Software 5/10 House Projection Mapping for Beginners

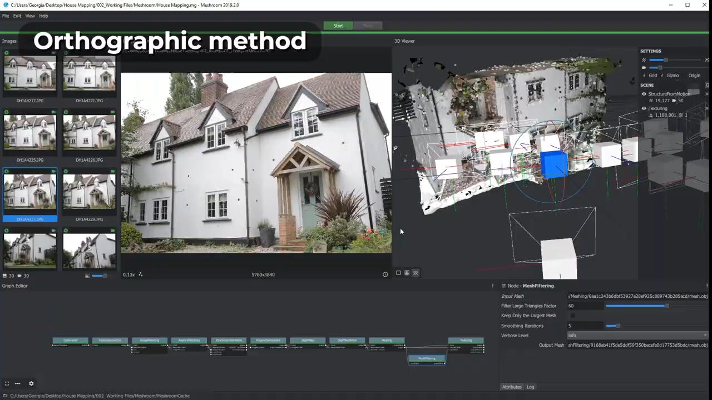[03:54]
Free options are Meshroom, 3DF Zephyr or Regard 3D.
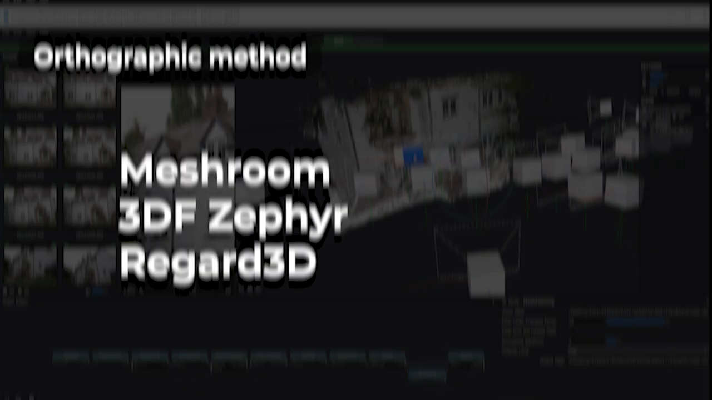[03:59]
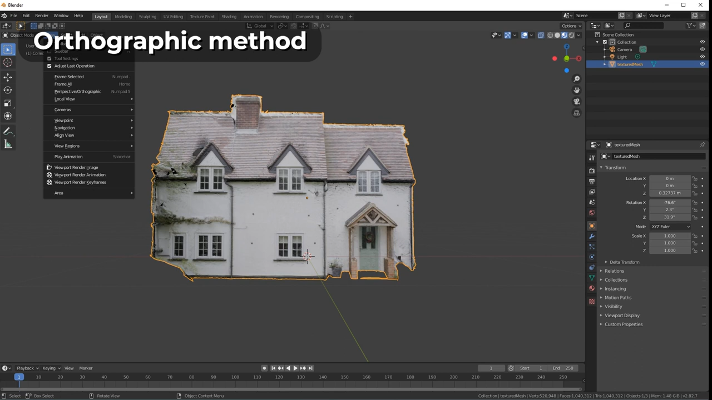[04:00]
When you have your 3D model you need to bring it into 3D modeling software to create a guide.
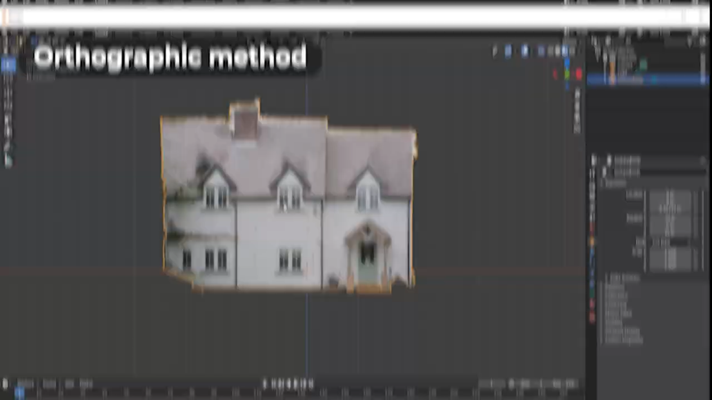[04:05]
A good free option for this is Blender. Once your show is designed you need to map the video content onto your house.